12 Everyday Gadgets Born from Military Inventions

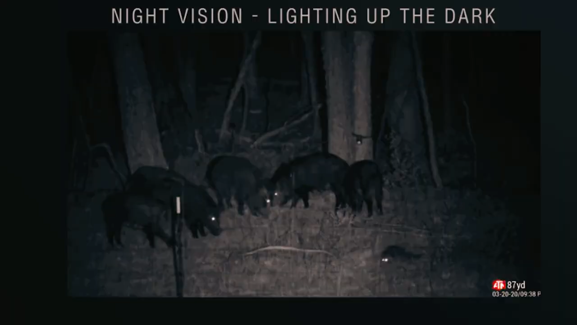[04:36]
while the night vision mode delivers exceptional image quality even in low-light conditions.